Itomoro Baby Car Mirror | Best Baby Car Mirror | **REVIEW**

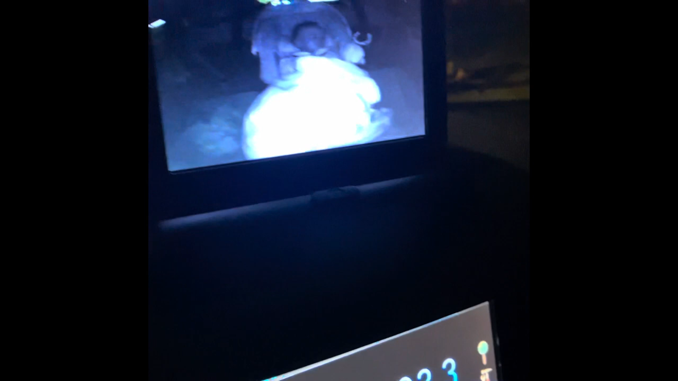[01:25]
vision of the camera is also good as well i can still see my son